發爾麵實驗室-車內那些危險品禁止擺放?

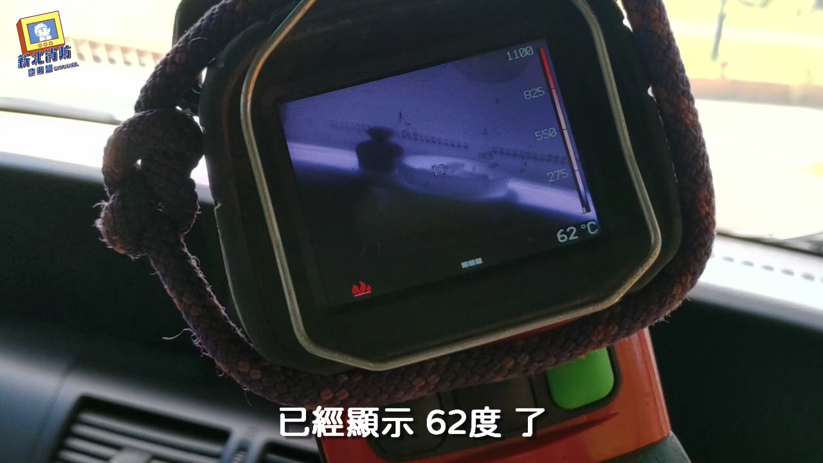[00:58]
On screen: spot 62°C
打火機現在的溫度已經顯示62度了香
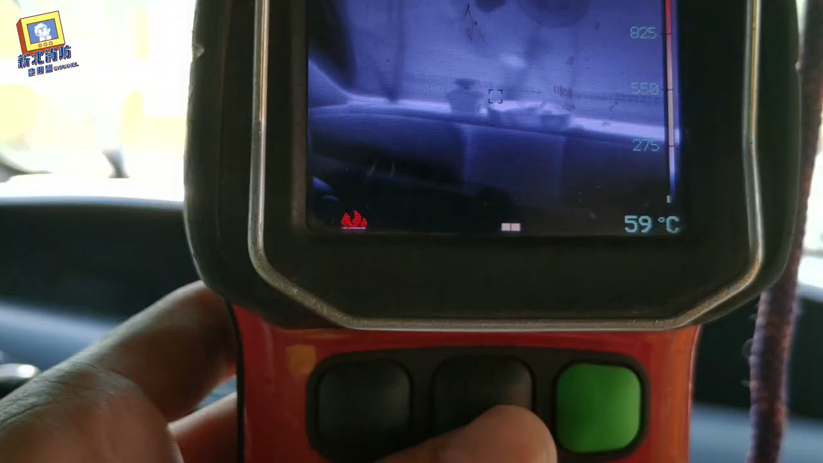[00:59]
On screen: spot 59°C
水瓶現在的溫度是57度我們再稍等一下